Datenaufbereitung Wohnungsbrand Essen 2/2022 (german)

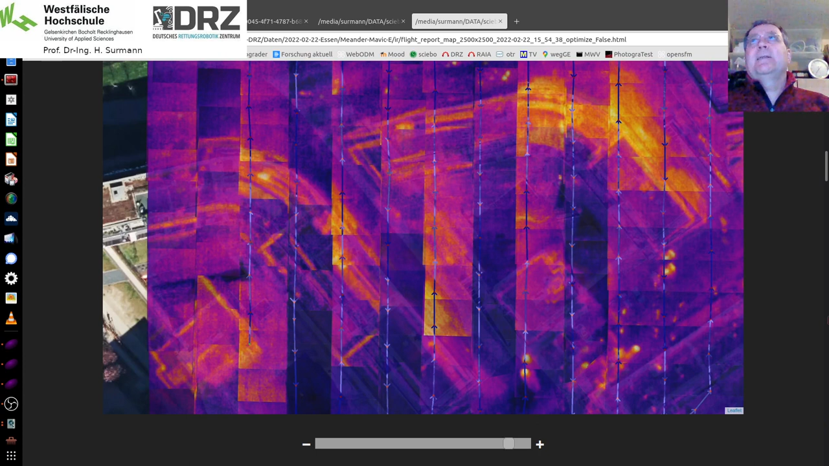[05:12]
Sprich, dass wir die Lokalisierung der Bilder, die wir machen, gleichzeitig auch versuchen, auf die Infrarot-Bilder anzuwenden, damit wir hier noch eine bisschen schönere und genauere Karte kriegen, als wir das hier haben. Und auch hier kann man natürlich hingehen und sich einzelne Bilder dann nochmal im Detail angucken. Wir sehen hier, das war glaube ich ein Polizeifahrzeug, die Leute und hier oben noch die normalen Strukturen. Man sieht aber, das Fahrzeug selber ist hier auch wärmer gewesen als die entsprechenden Strukturen auf dem Gebäude. So, dann, was machen wir damit, mit diesem Meanderflug, mit dem tollen?
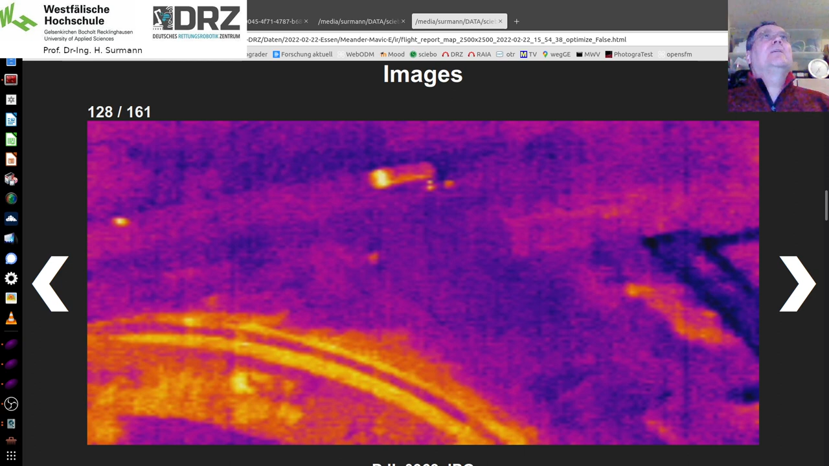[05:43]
Das zeige ich nochmal hier. Ich habe gesagt, wir bereiten die Daten auf. Das haben wir jetzt hier in dem Tool gemacht.
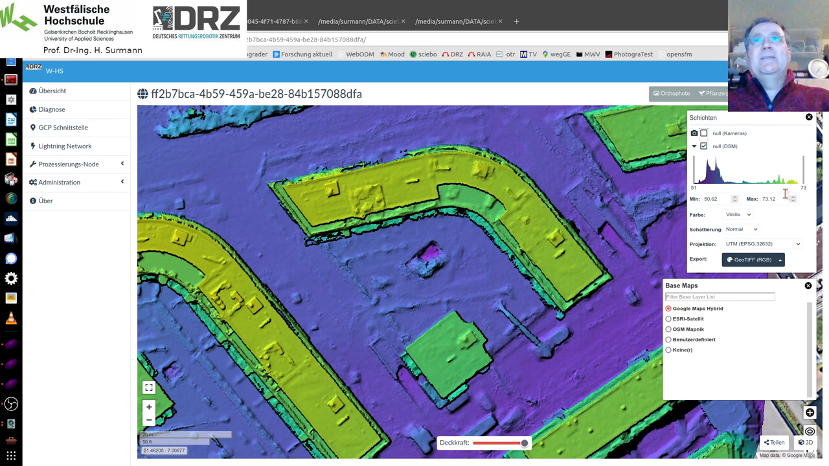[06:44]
Das ist sehr nützlich für eine weitere Flugplanung, wenn ich genauer über dieses Objekt fliegen möchte. So, dieses Ortho-Foto ist natürlich das eine und das Überblenden, was ich machen kann.
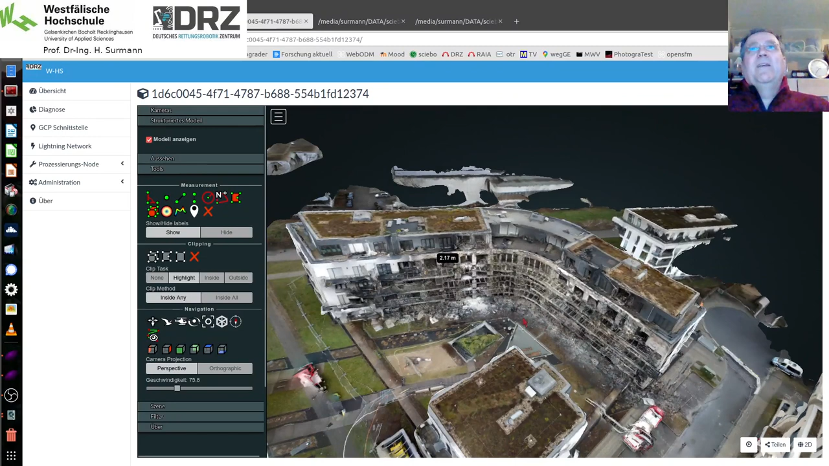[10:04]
Ich hatte gesagt, hier in der Überblicks, wir waren hier großzügig beim Fliegen. Deswegen sind die Nachbargebäude hier zum Teil auch noch mit drauf. Aber hauptsächlich ging es uns natürlich um dieses Gebäude. Und wir sehen, wie gut die Struktur hier getroffen ist. Auch hier die Fassade ist gut getroffen. An der Seite auch. Man sieht tatsächlich hier sogar die ganzen dunklen Stellen. Und hier die weiteren Öffnungen mit den schweren Schäden, gerade hier an der Treppe. Und an diesen beiden Punkten werden wir im nächsten Punkt dann auch nochmal mit der Indoor-Drohne
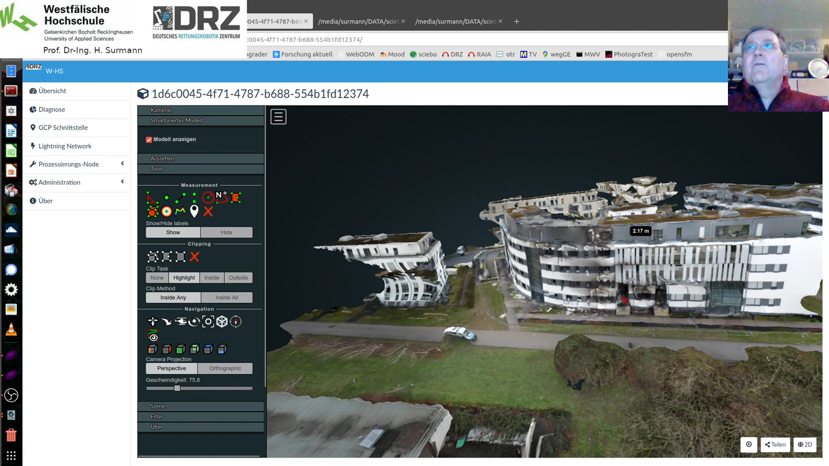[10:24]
angreifen und der 360-Grad-Kamera hier reinfliegen und uns weitere Details angucken.
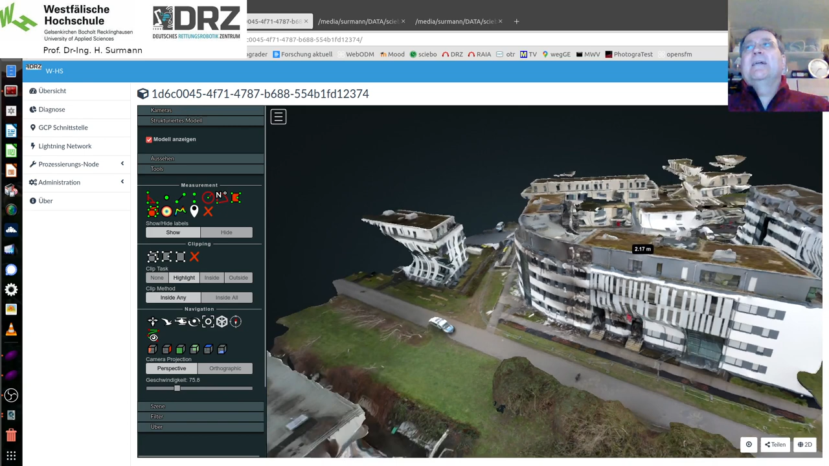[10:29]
Genau. Also, ein bisschen mehr seitliche Strukturen.
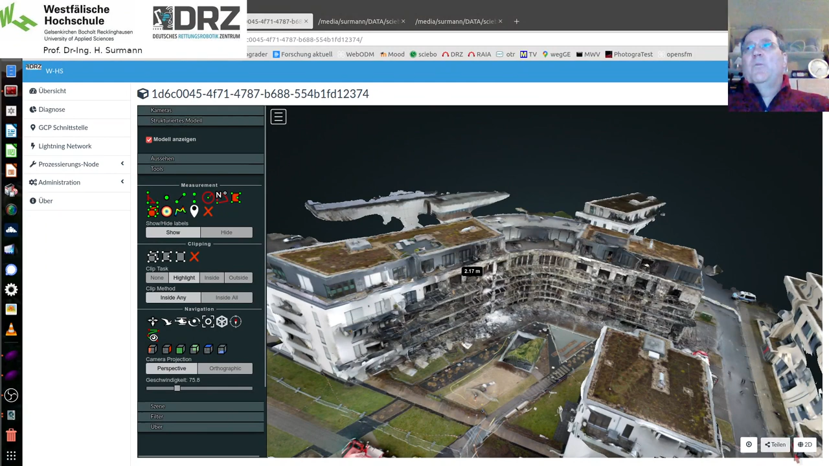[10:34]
Wir kriegen ein super 3D-Modell. In dem 2D-Modell sieht man eigentlich genauso viel wie vorher.
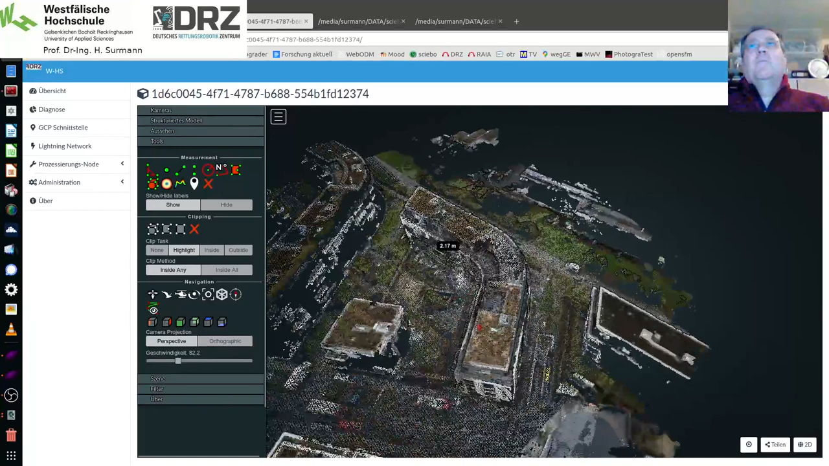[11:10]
Ja, das reine Punkte-Wolken-Modell und auch wieder das mit den entsprechenden Texturen versehen.
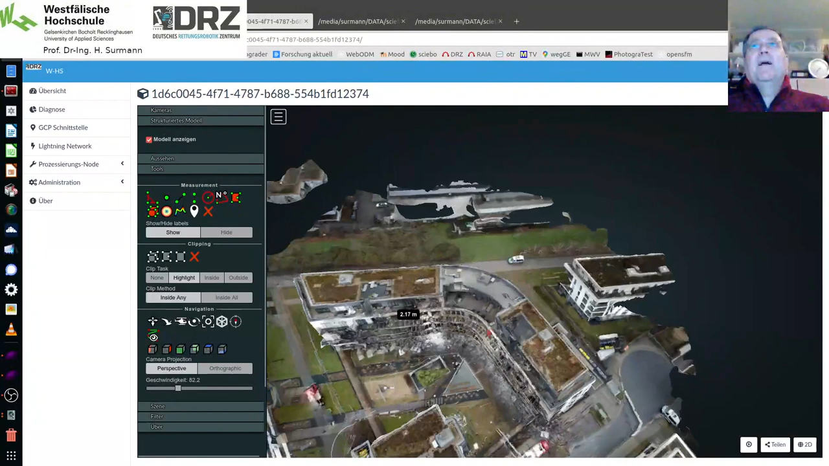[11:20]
So, und in den Modellen selber kann ich mir aber auch noch die Kameras anzeigen lassen.
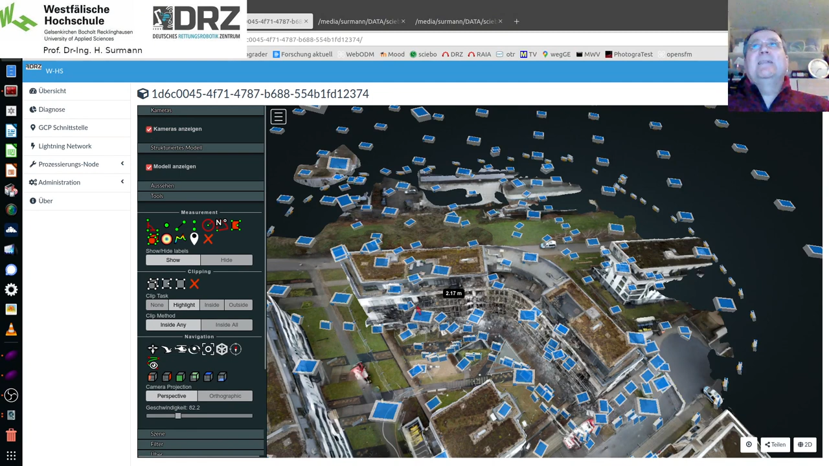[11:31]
Und wenn ich die Kameras auswähle, dann sehe ich hier tatsächlich auch so, dass sich das unorganisierte Fliegen um das Objekt, also hier sehe ich die seitlichen Fliegungen, wo wir seitlich vorbeigegangen sind, dass sich die durchaus hier gelohnt hat und auch die weiter hinterliegenden Aufnahmen. Normalerweise, wenn man freistehende Objekte hat, macht man hier POI-Flüge, aber das ist halt bei so einer engen Bebauung relativ schwer möglich.
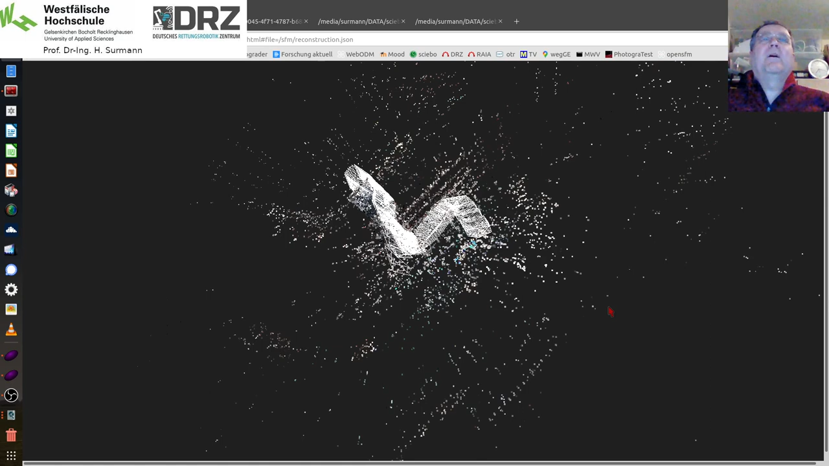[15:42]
Das ist allerdings noch immer Teil der Entwicklung für Experten, braucht auch immer noch relativ lange. Also es kann durchaus eine Stunde sein, dass wir das rechnen. Hier haben wir jetzt bis zu 500 von diesen Fotos aus dem Video rausgeschnitten. Und ich klicke jetzt mal einfach in einem Bereich an. Man sieht, das ist noch relativ am Anfang.
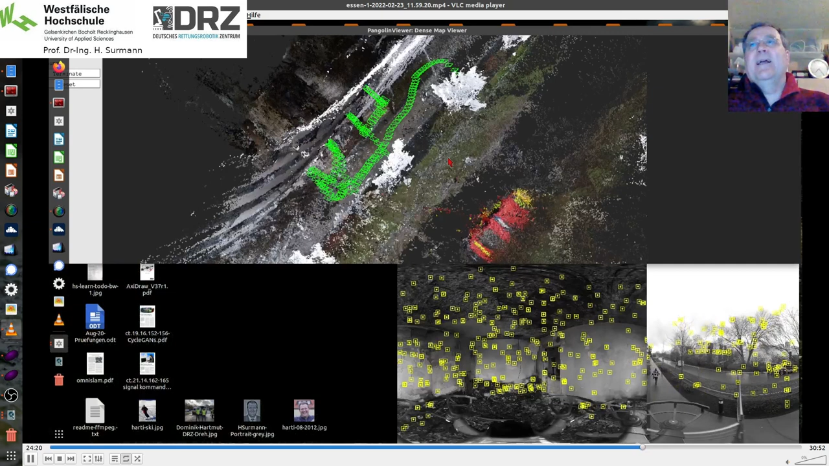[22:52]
da sieht man dann eine 3D-Punktewolke, die sich ergibt. Ich kann das einfach, glaube ich, auch mal schnell laufen lassen. Genau, das müsste hier diese schnelle Variante einfach sein.
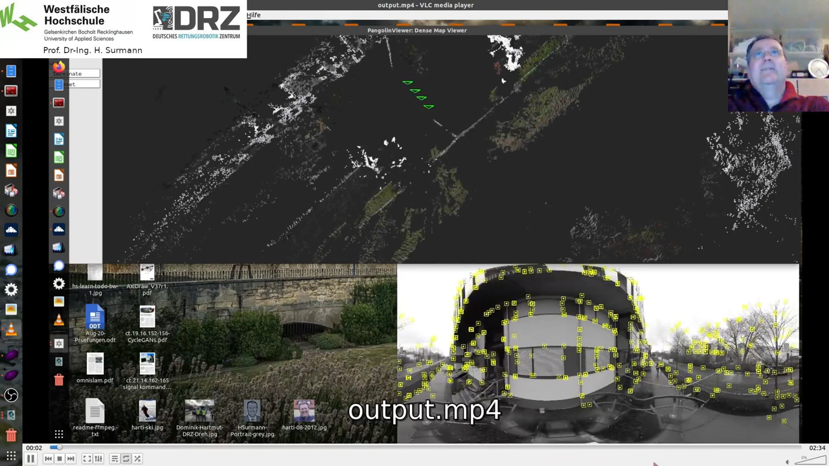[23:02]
Hier sieht man, wie die Punktewolke sich aufbaut und wir sehen hier immer die verschiedenen Lokalisierungspunkte und zwar diese grünen Pünktchen, die wir hier gerade sehen.
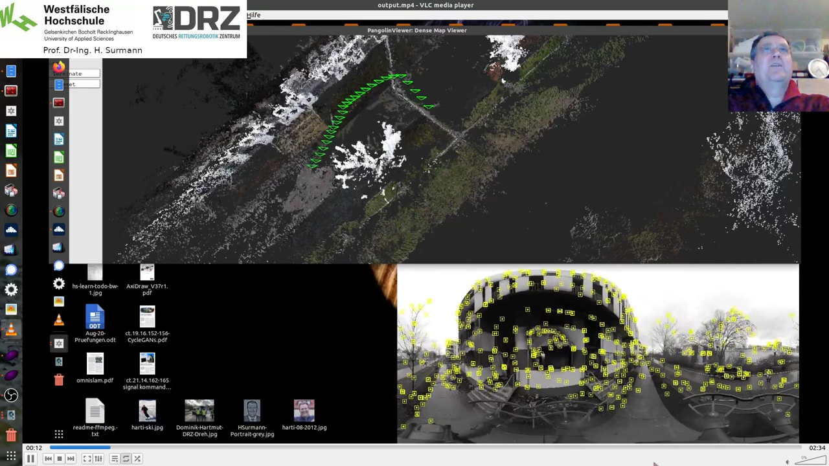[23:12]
Und diese grünen Pünktchen, das sind auch die Keyframes in dem Panorama-Darstellung, in dem Viewer, den man sich angeguckt hat,
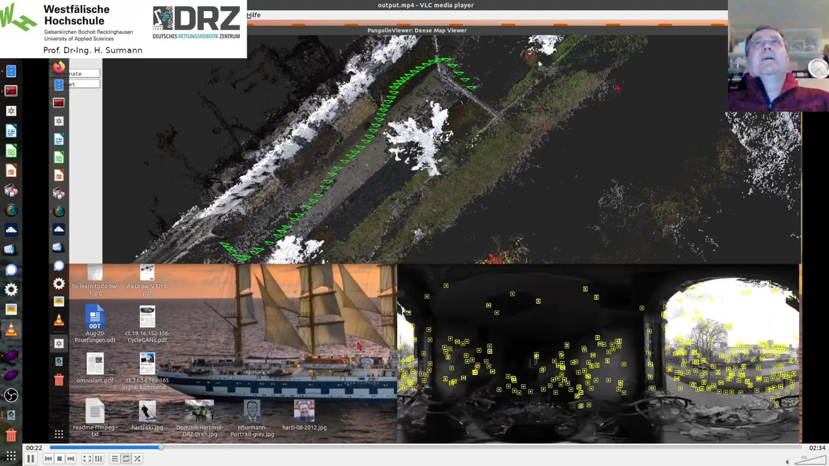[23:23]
nur hier mit der speziellen Version der Punktewolke,
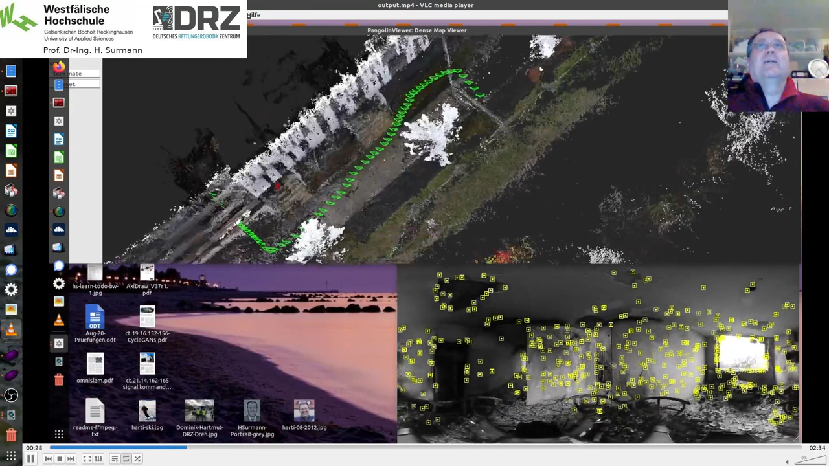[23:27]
der dichten Punktewolke, die wir hier entsprechend zusätzlich generieren, auf Grundlage der 360-Grad-Kamera-Bilder.
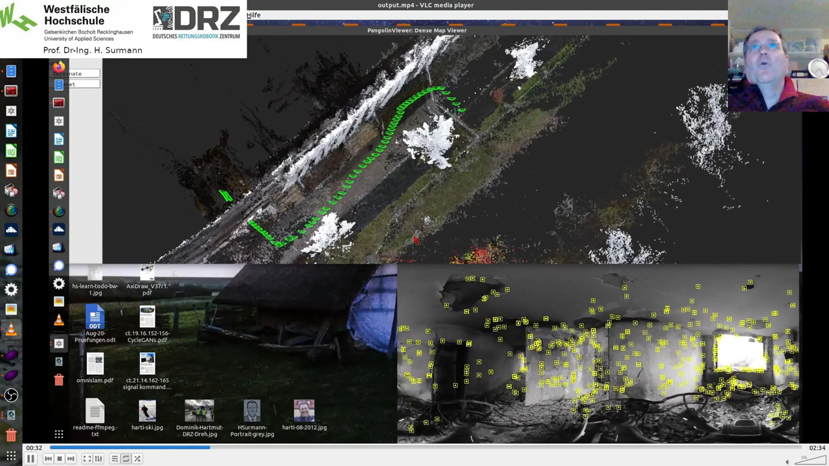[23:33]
Auch das ist nur noch ein Profi-Tool, braucht im Augenblick auch noch relativ lange.
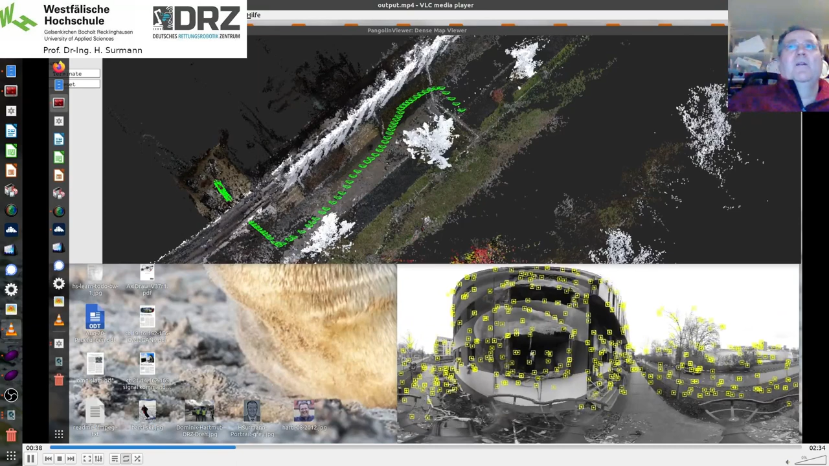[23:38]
Es gibt zwar eine Online-Variante,
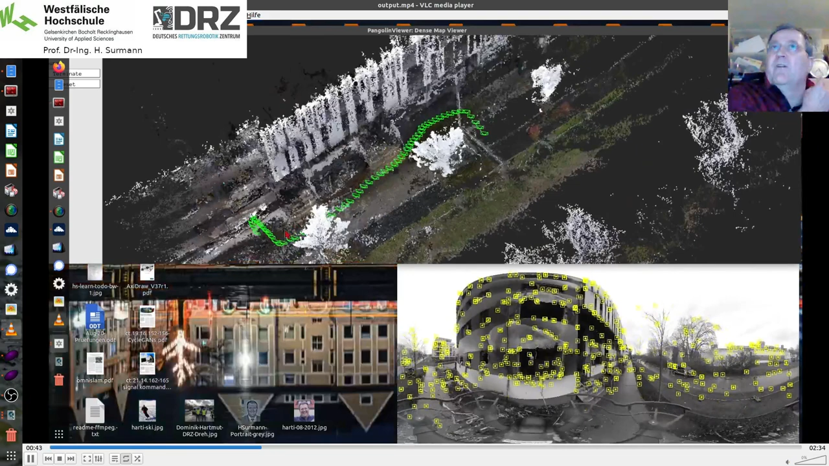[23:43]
aber die macht natürlich nicht so schöne Punktewolken und es gibt eine Qualitätsvariante, die braucht 8- bis 10-fach der Länge des Videos,
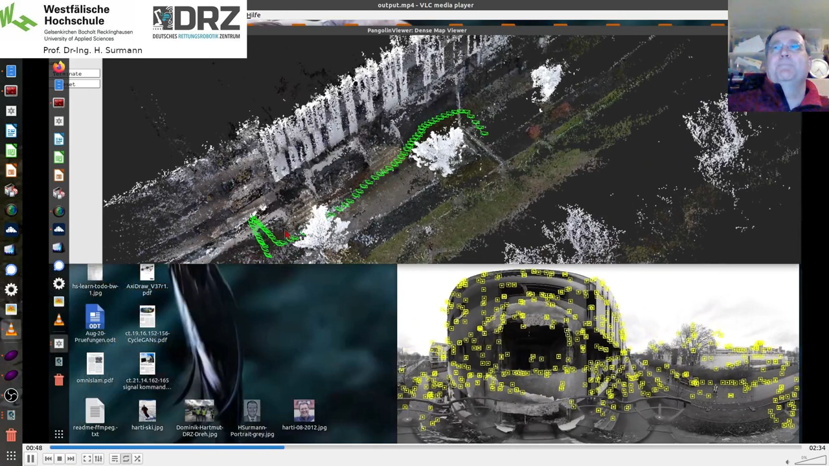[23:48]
die da entsprechend rauskommt.
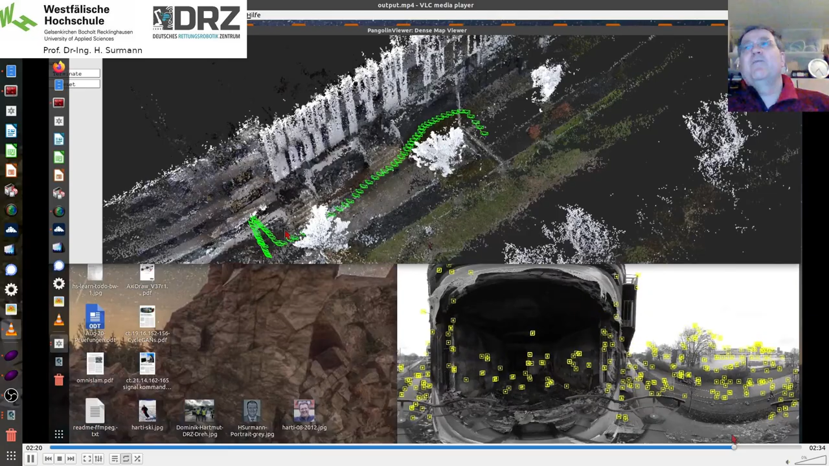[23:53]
Und ja, ich gehe mal einfach ein Stück hier am Ende, da sieht man jetzt hier auch über die grünen Punkte sehr schön, wo wir reingeflogen sind,
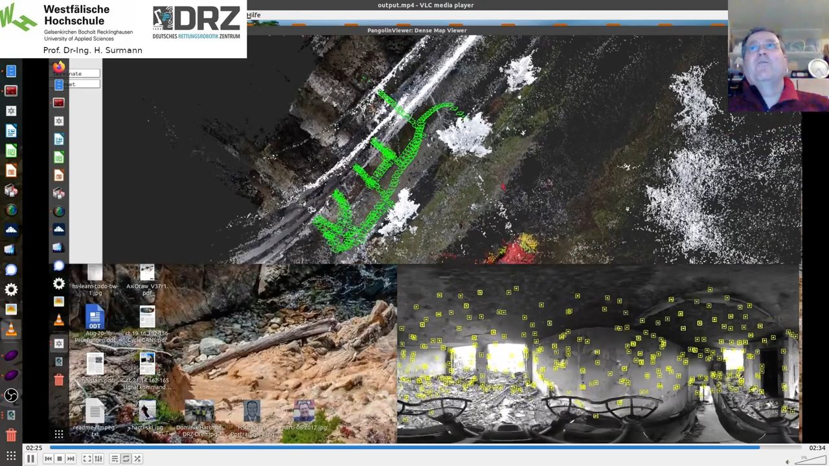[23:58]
hier gerade die Dachterrasse und die Informationen hier über die Dachterrasse, die da wieder reinkommt.
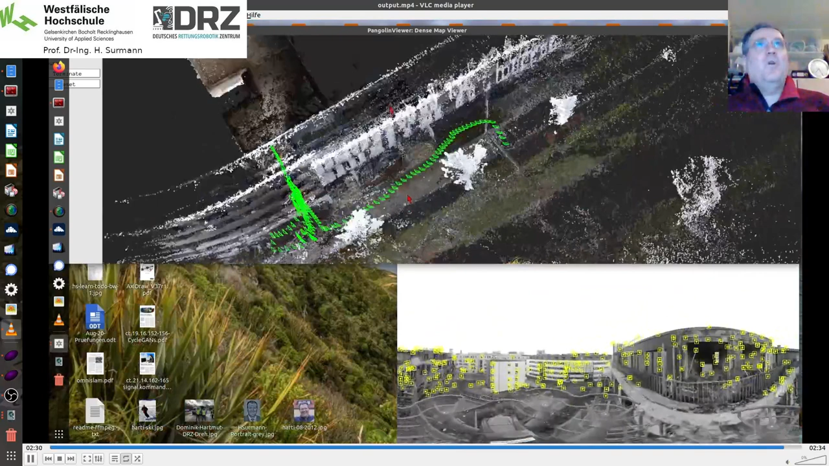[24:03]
Und last but not least, wandeln wir dann das Ganze hier in eine Punktewolke um und auch das kann ich nochmal zeigen.
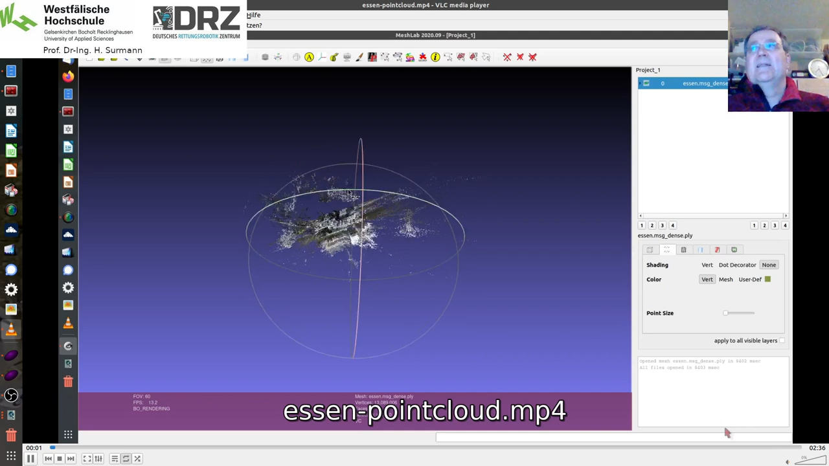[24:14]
Hier sehen wir die entsprechende Punktewolke. So, da ist das natürlich insgesamt noch sehr weit weg. Hier zoomen wir jetzt ein bisschen ran und man sieht,